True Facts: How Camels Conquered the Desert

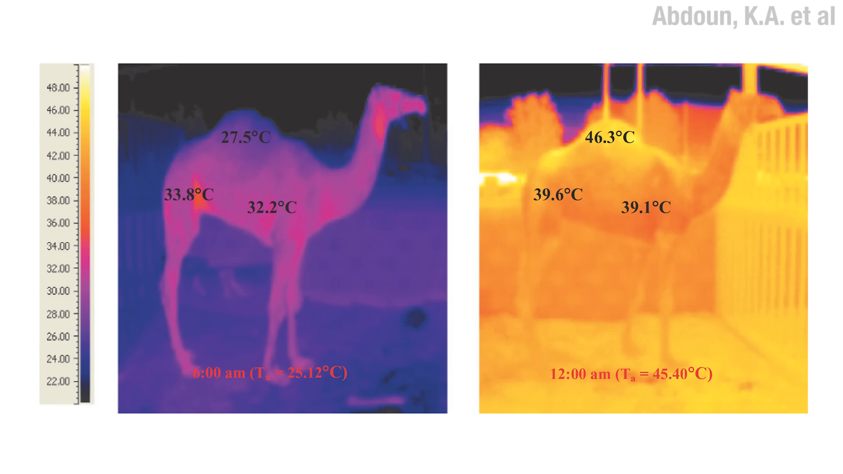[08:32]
But camels can allow their internal body temperature to rise all the way up to 106 degrees, which means they don't have to sweat as much.
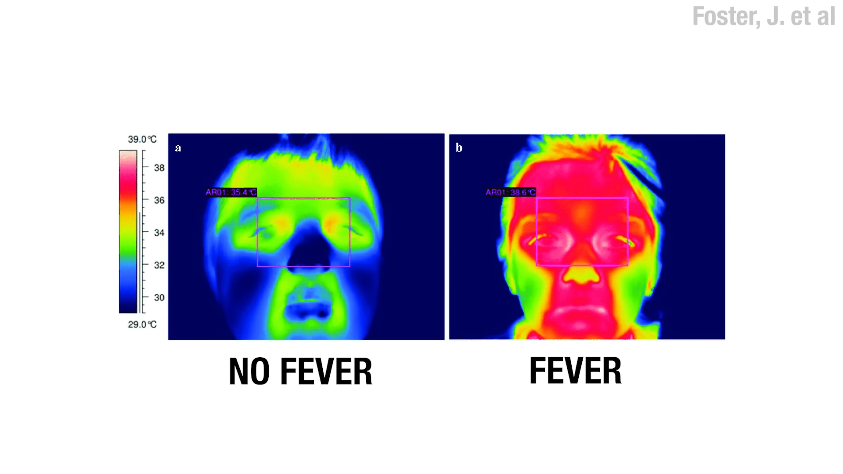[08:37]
If we held a sustained fever like that, our brains would cook, and we'd be died dead.